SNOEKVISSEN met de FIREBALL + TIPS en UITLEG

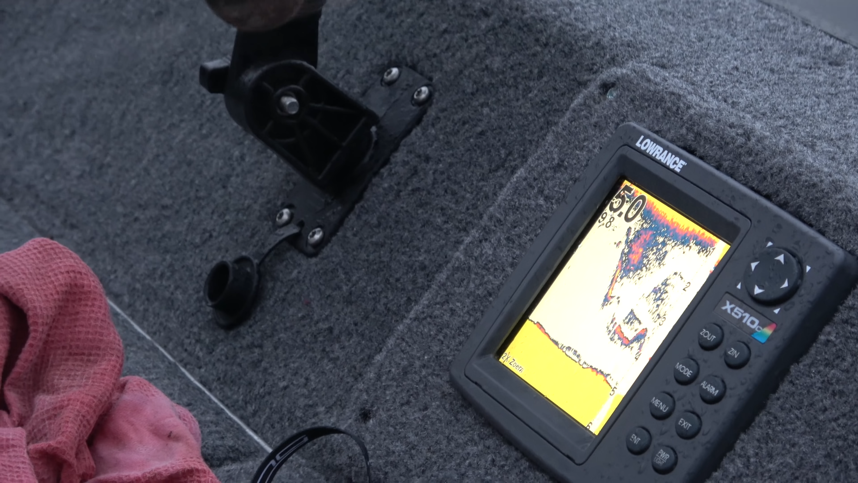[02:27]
Kijk, en dan kan ik zien hoe diep dat die... Ik weet niet of je dat kunt zien. Ja, dat kan ik zien. Kijk, hier hangt hij nou 4 meter, zie je? Dat is die voren.
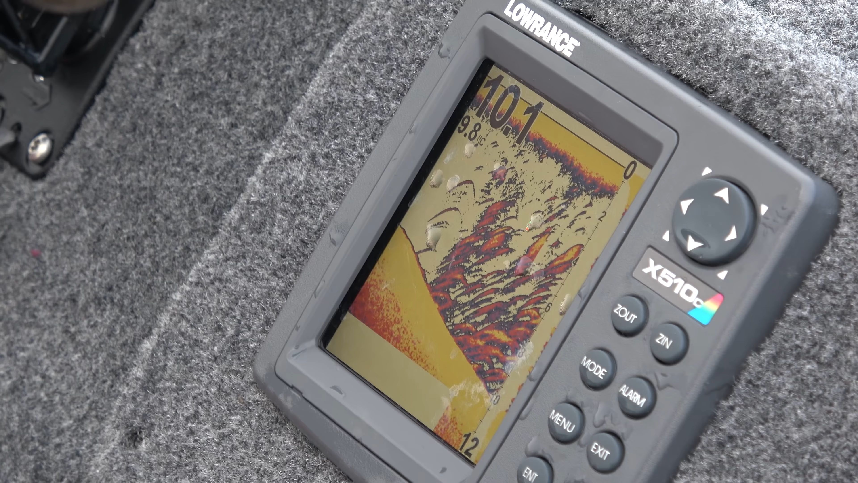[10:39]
Je ziet ook aan de top van de hengel of het aas in de knoop zit of niet, hè? Ja, als je niet meer zwemt, dan gaat hij gewoon hangen.
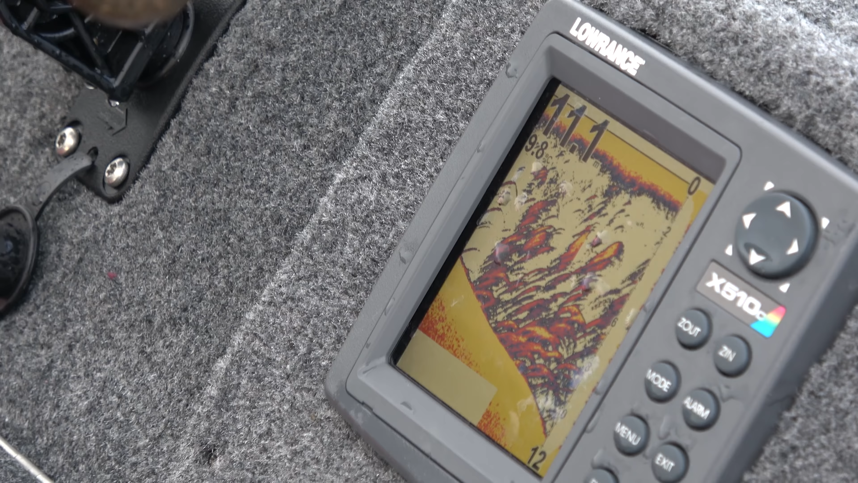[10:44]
En... Ja. Kijk, nou komen we toevallig. Kijk, hebben we hier een kuil. Ligt mee bomvol aasvis. Het wordt wat dieper.